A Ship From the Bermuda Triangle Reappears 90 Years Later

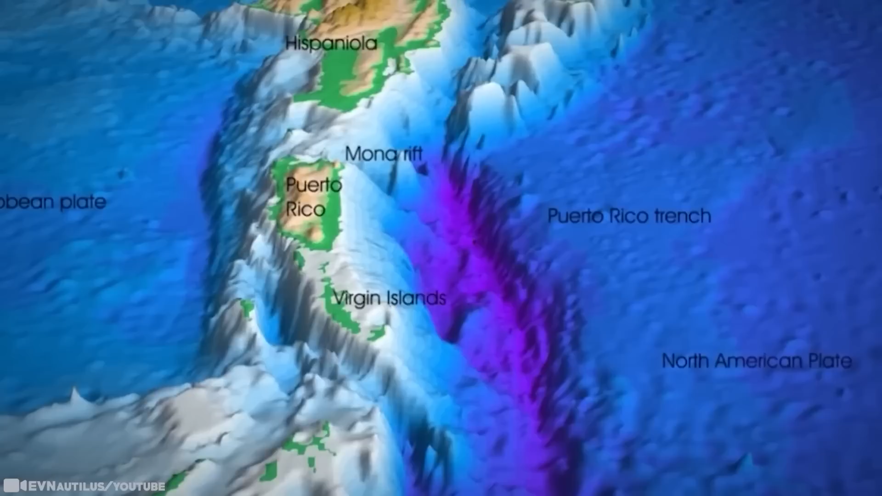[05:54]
The oceanic trench is the deepest in the Atlantic. It's 497 miles long and has a maximum depth of 27,480 feet or 5.2 miles.
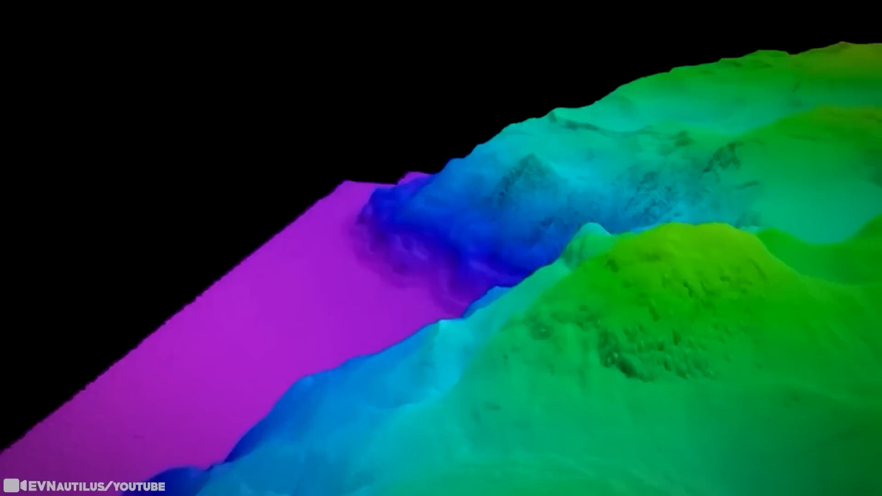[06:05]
The exact point was identified using a state-of-the-art multi-beam sonar in 2018